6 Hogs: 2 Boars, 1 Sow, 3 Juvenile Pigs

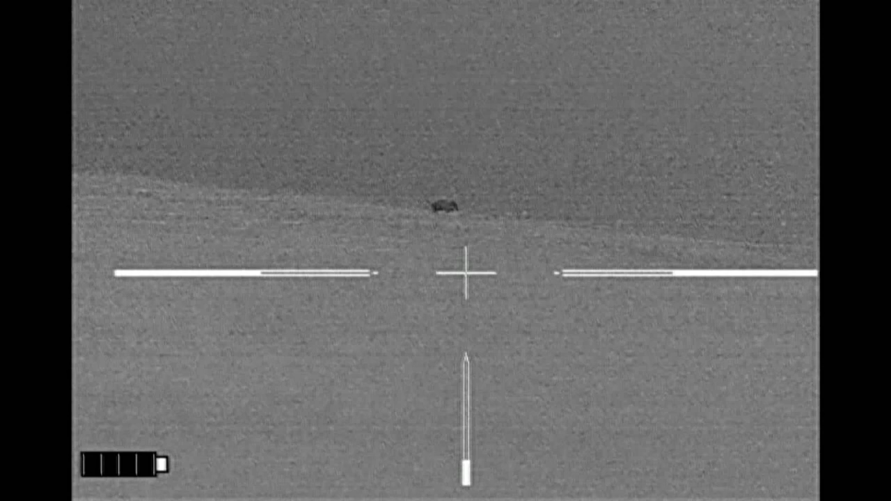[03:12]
And once again, I'm still under a full moon.
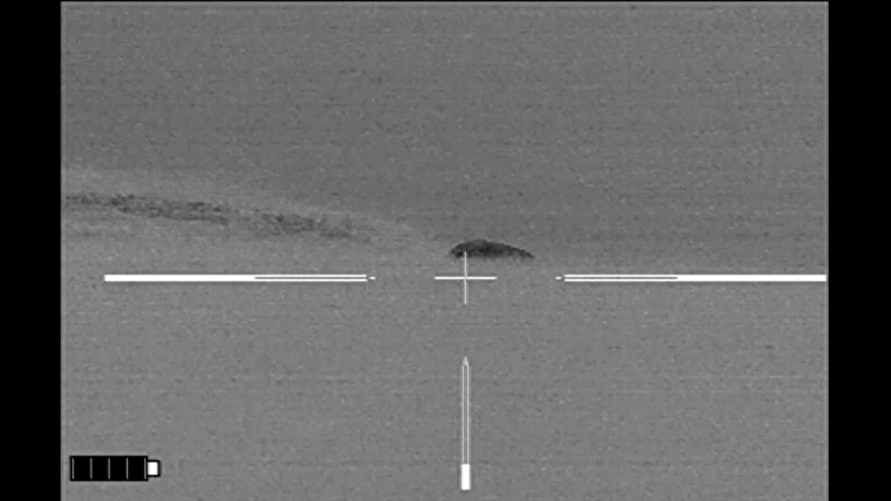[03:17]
So I thought I'd give it a try and made my approach. He came off the ridge,
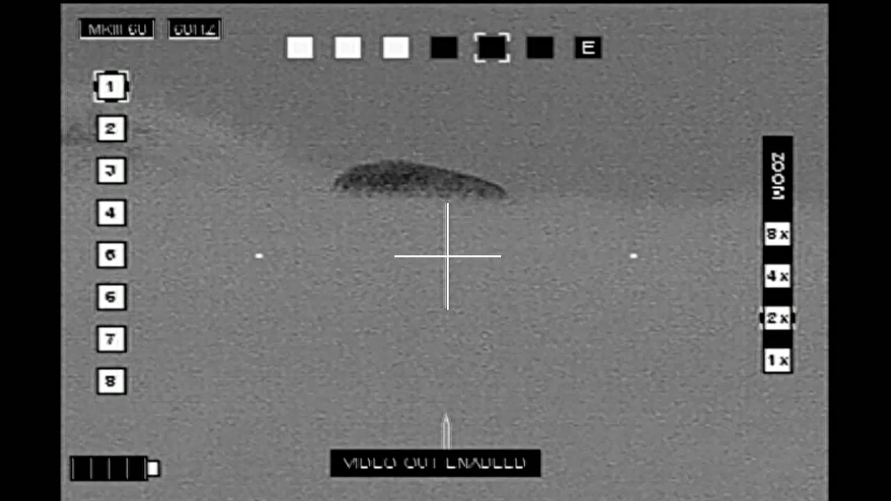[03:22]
but he's now at a point where he's got open sky behind him and I don't have a shot at this point.
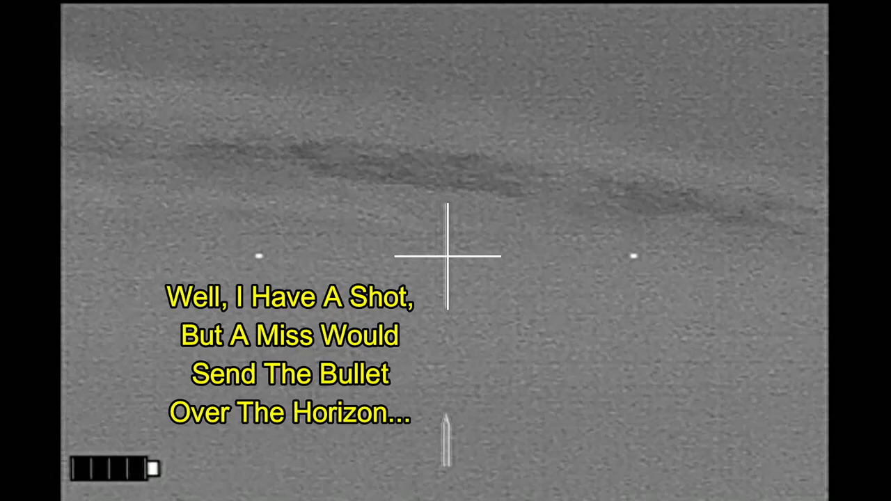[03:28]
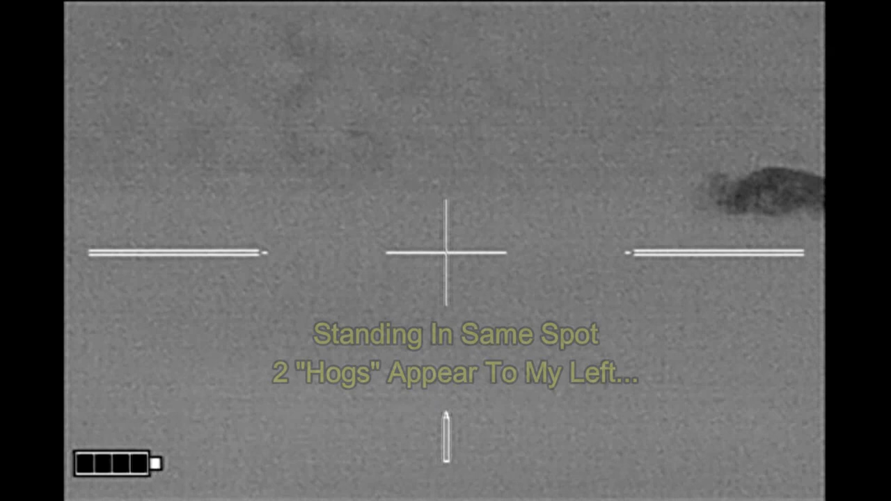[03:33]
Since I'm watching him, I scanned over to the left and two more hogs have appeared.
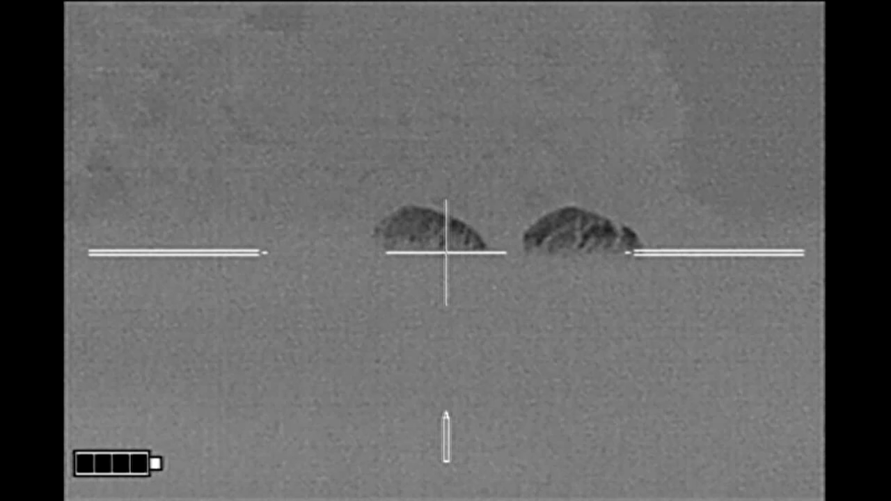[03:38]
Now I'm waiting to get actual visual confirmation on these hogs.
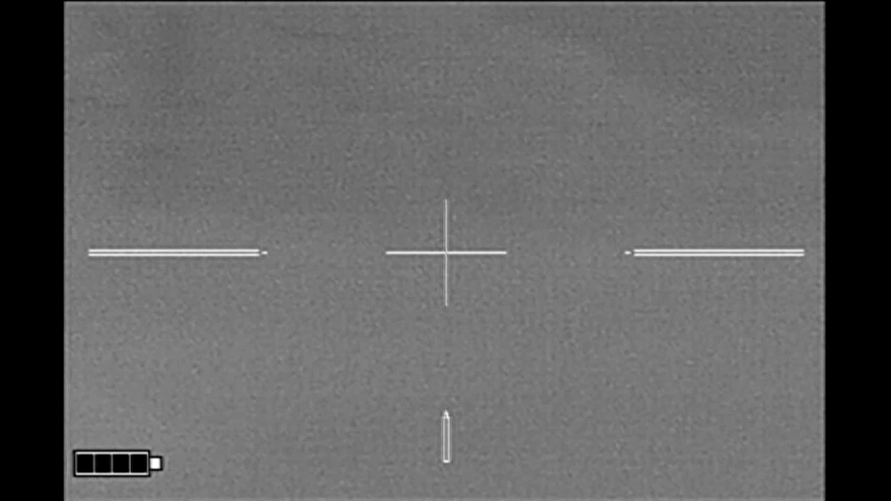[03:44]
All I can see are the backs and the tails.
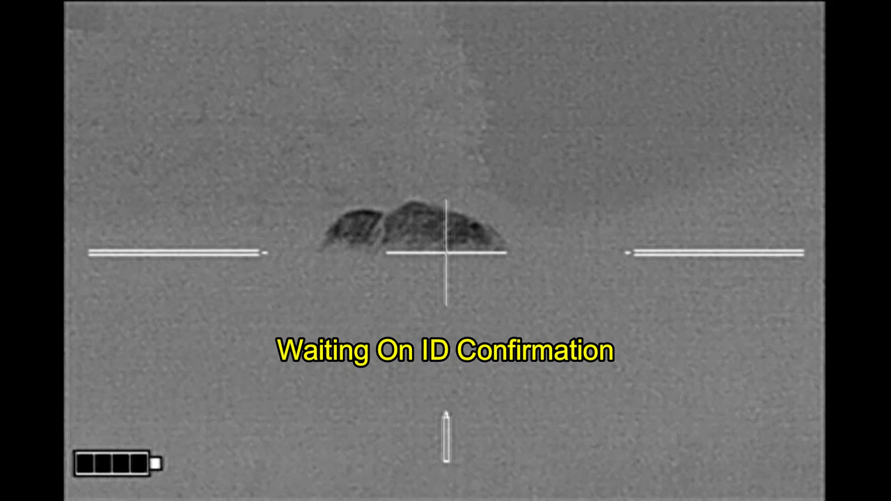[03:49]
They look like pigs to me, but I want to make sure before I pull the trigger on either one of them, make sure that neither one of them are a calf.
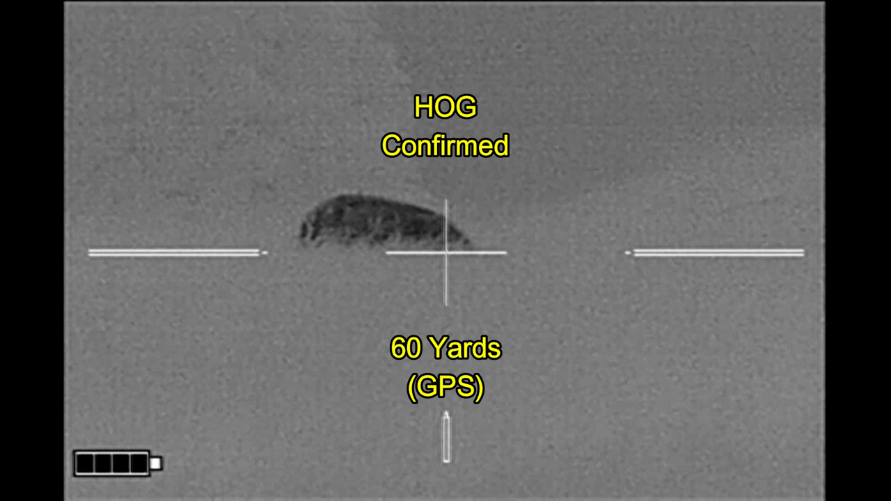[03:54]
And sure enough, that's a hog.
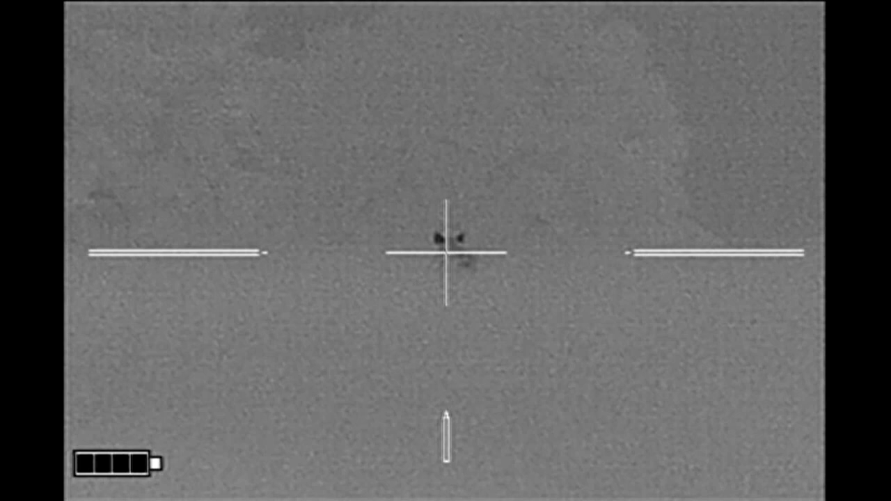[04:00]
And I probably could have shot that one, but I didn't know what was behind it. So I went ahead and let it go. And there went the first hog that I originally came after.